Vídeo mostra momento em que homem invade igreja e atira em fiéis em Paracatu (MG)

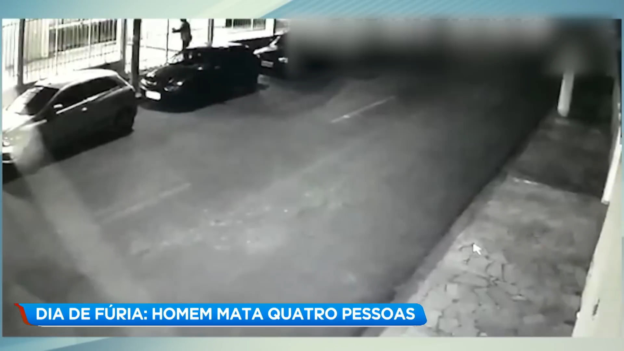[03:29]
Né? Esse senhor se feriu ou esse senhor acabou morrendo, Elcio? Você tem essa informação aí? Porque aqui na imagem a gente vê ele dando um tiro num senhor que está lá no...